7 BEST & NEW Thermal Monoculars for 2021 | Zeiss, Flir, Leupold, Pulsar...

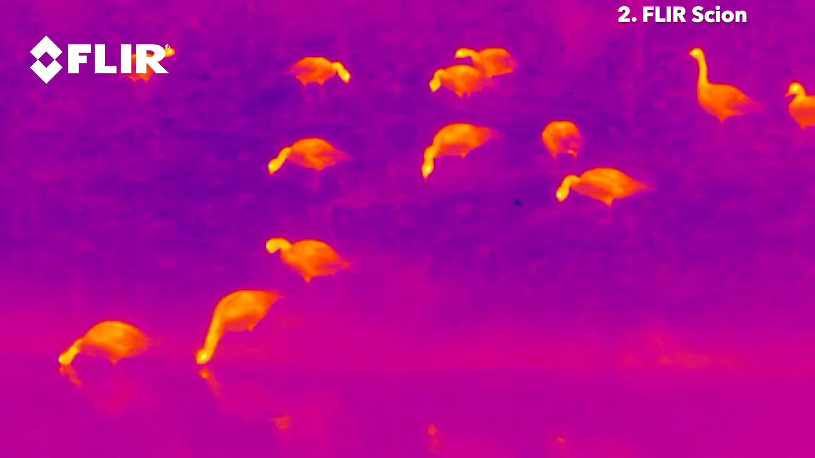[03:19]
resolutions up to 640 by 512, and industry-leading on-chip video processing.
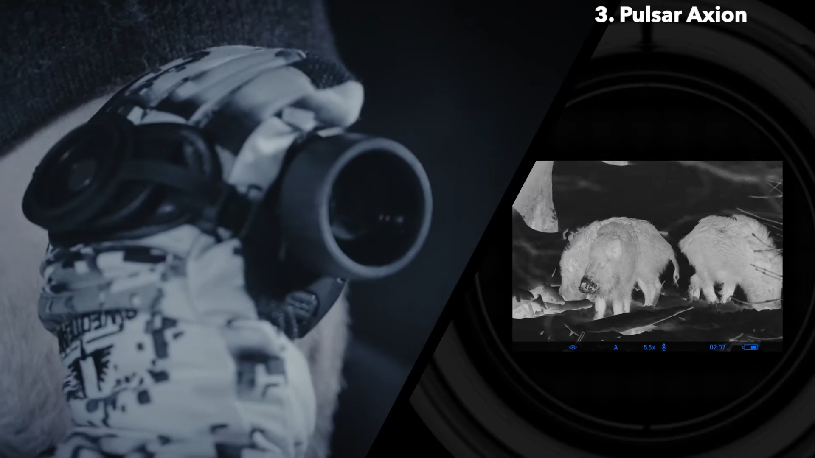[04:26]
AXION's HD AMOLED micro display offers crisp image with high contrast in vivid colors.
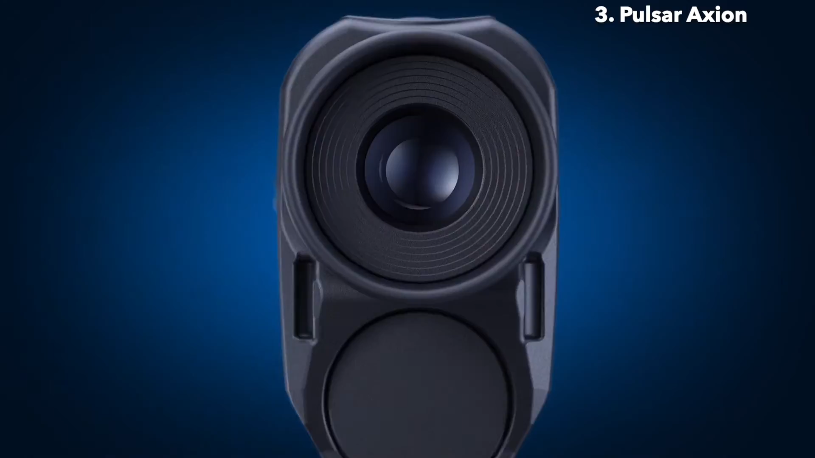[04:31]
Customizable imaging presets such as various color palettes,
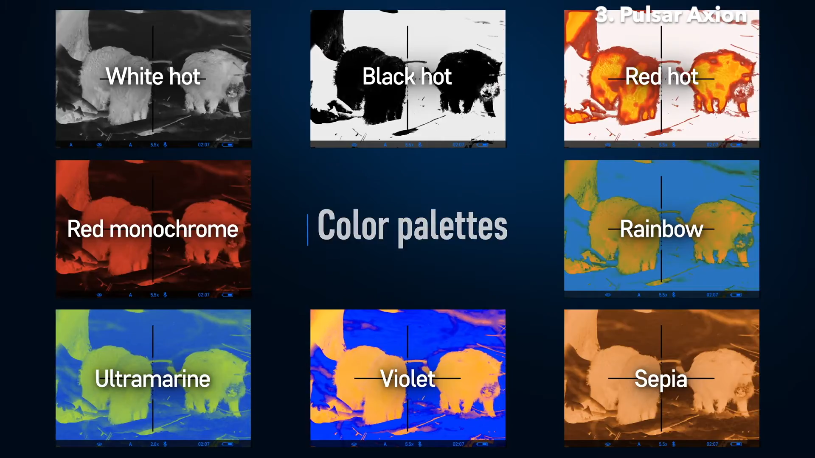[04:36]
picture-in-picture function, and digital zoom provide versatility and are easy to adjust.
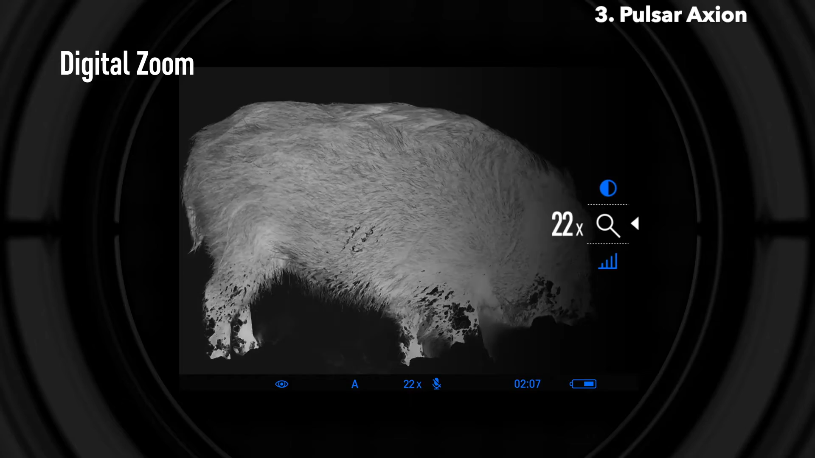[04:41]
Rugged magnesium alloy housing is fully waterproof and submersible in up to three feet of water for 30 minutes.
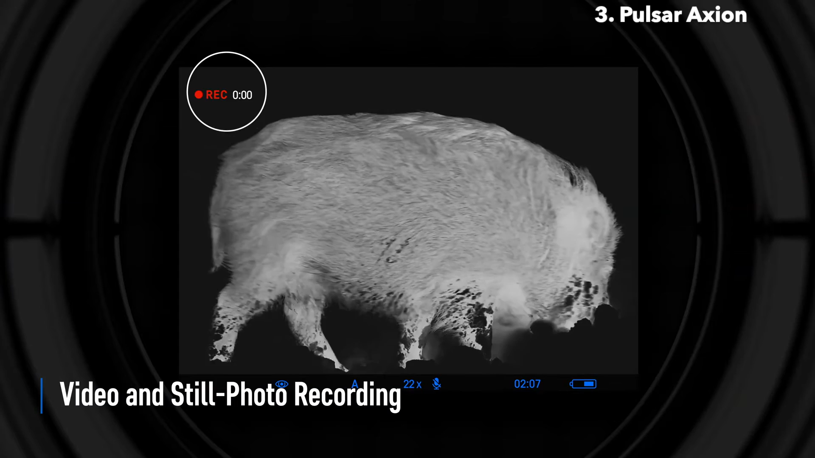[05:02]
User-friendly controls ensure comfort of handling and setting up.
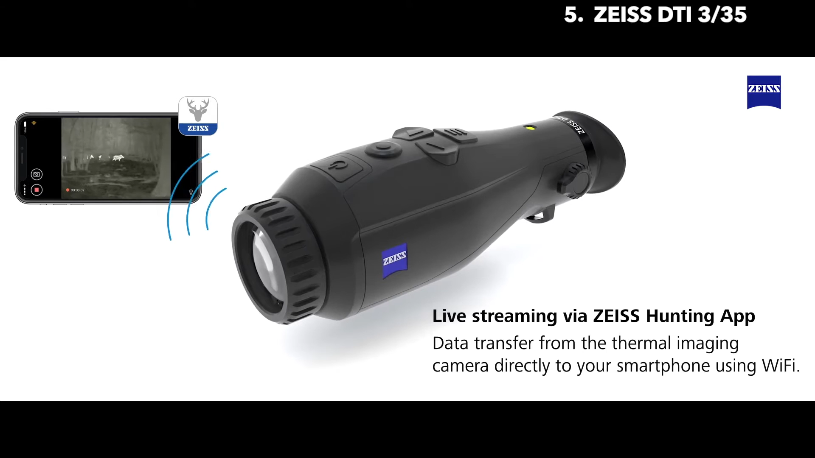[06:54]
Take on these challenges with the Zeiss DTI 335.
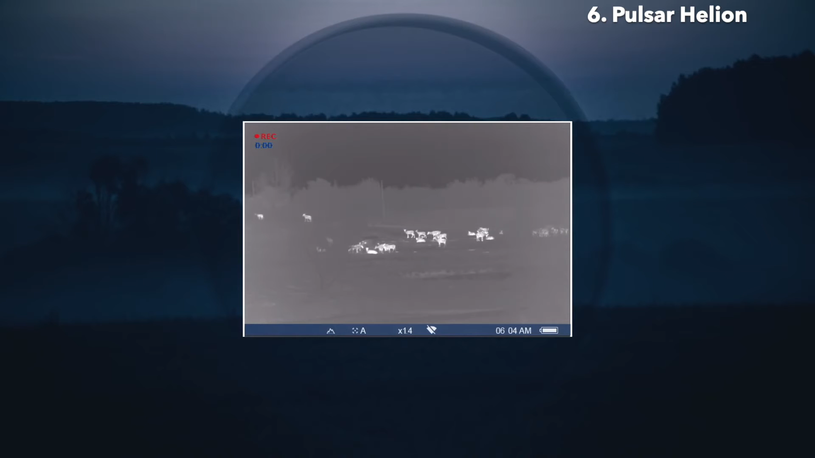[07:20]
Top Helion models have the highest-in-class sensor resolution of 640x480 pixels,
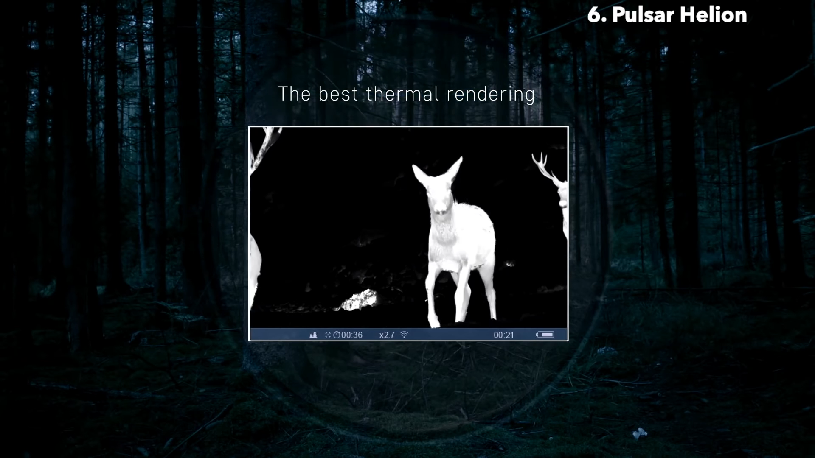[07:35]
The best thermal rendering software for increased clarity in image sharpness.
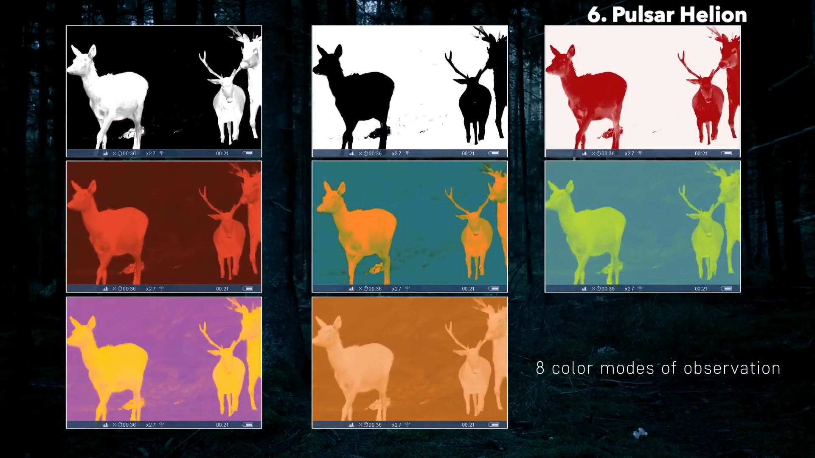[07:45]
Variable magnification with a picture-in-picture
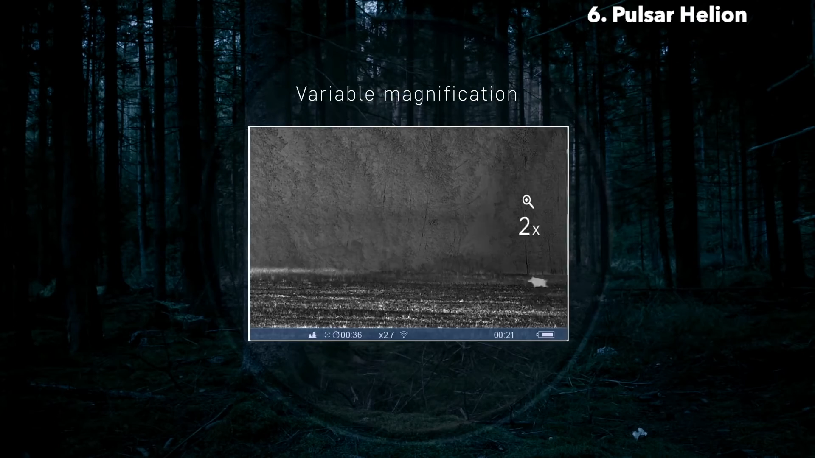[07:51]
function for the better identification of remotely located objects.
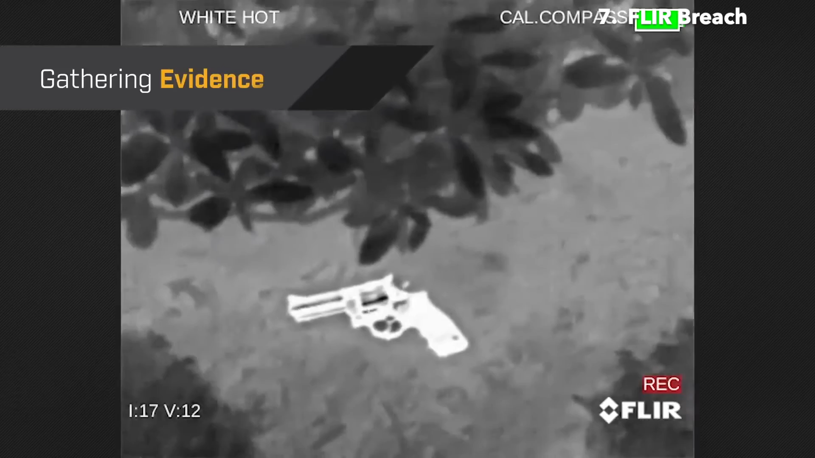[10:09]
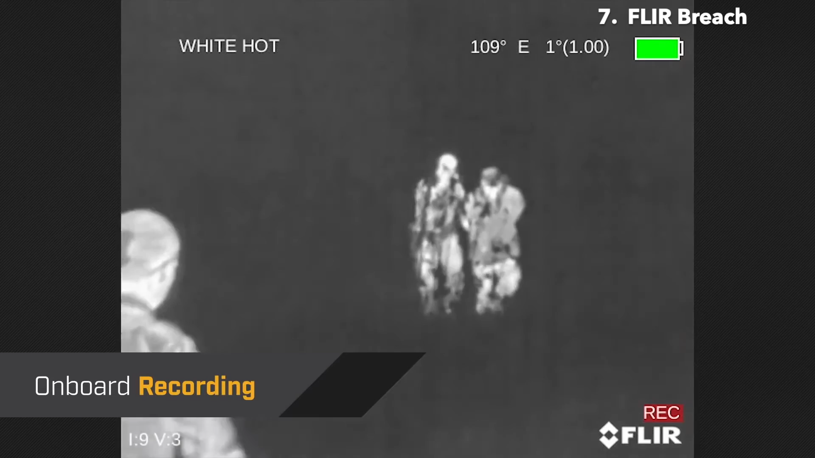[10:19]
And with the onboard recording, officers can capture events in real time with a single click.